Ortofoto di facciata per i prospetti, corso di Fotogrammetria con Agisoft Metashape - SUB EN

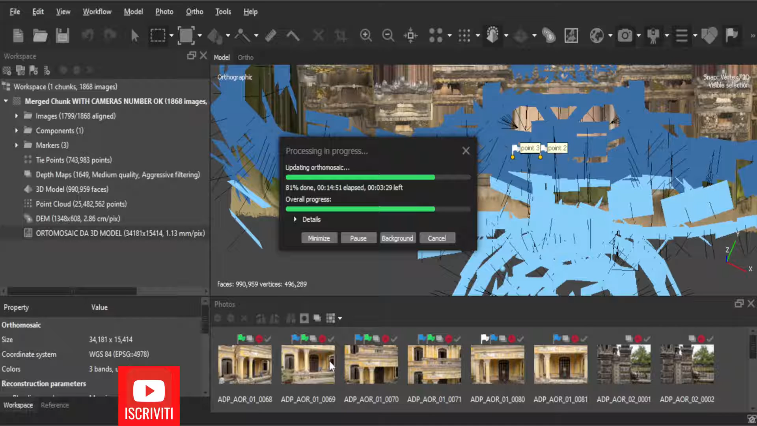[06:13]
Come abbiamo visto nella ricostruzione precedente qualcosa è andato storto nell'ortomosaico nella parte centrale. Quindi ho subito ripetuto l'operazione utilizzando come sorgente il DEM e selezionando tutte le fotografie come vedete qua in celeste che in qualche modo disturbavano la ricostruzione frontale. Quindi riservando tutte le foto che erano invece scattate da una distanza più ravvicinata.
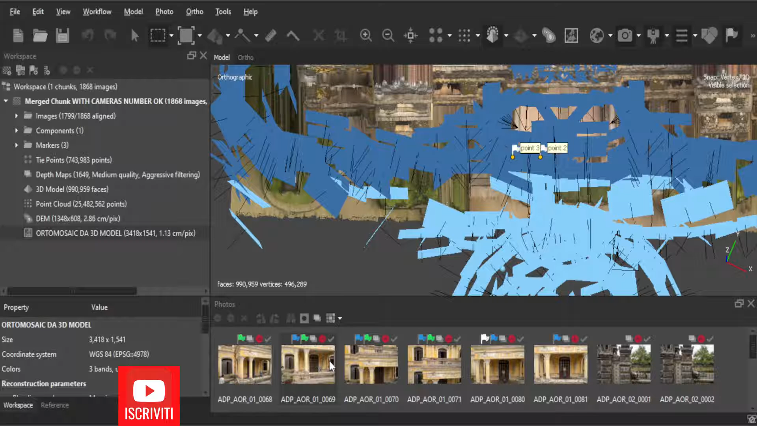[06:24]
Quindi privilegiate le foto con maggiore qualità. Faccio dunque un clic prima sulla visualizzazione DEM.
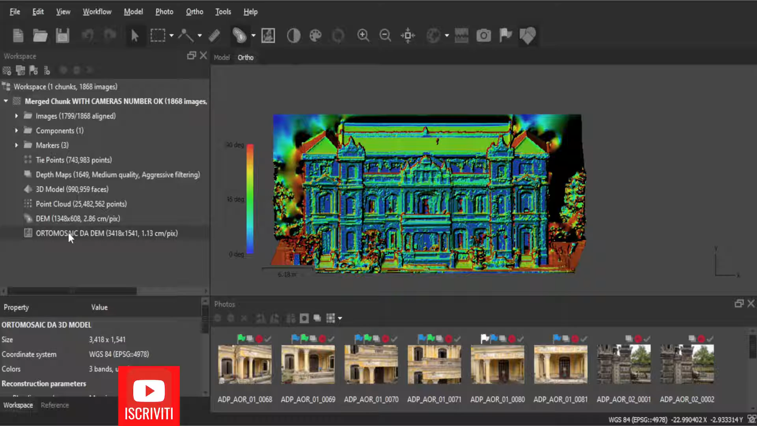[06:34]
Comunque vediamo quella che la differenza. Come potrai vedere incredibilmente ci sono aggiustate molte cose.